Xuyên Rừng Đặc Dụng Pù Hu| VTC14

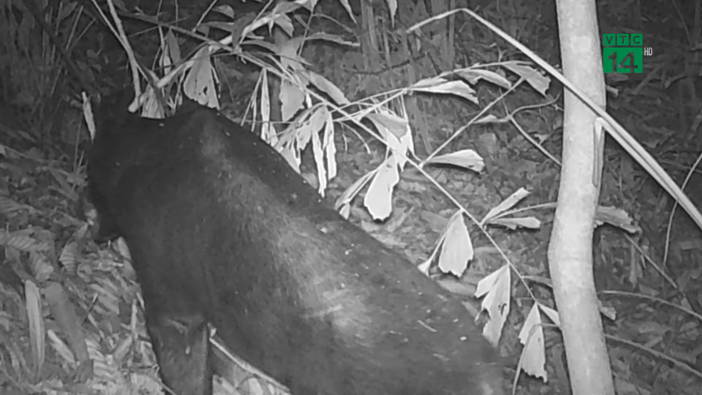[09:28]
Không chỉ riêng loài mang mà còn rất nhiều loài động vật khác được xuất hiện
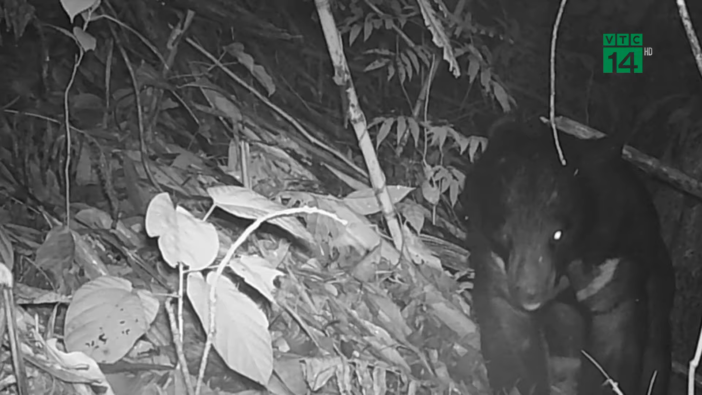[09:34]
trở lại nơi đây sau nhiều năm vắng bóng. Một trong những nguyên nhân giúp cho các loài động